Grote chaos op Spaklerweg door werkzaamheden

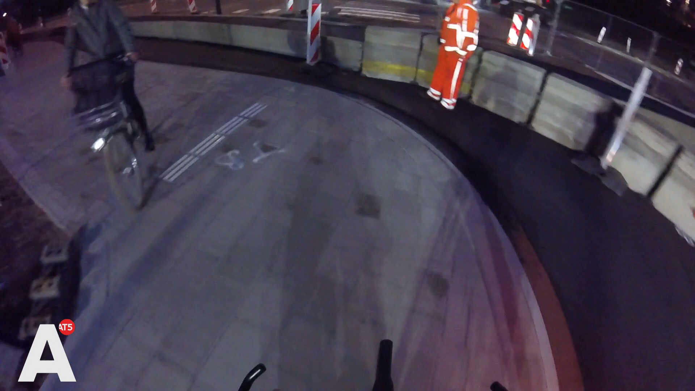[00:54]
Op deze beelden van een paar weken geleden terug is te zien dat er geen pijlen of strepen op de weg zaten.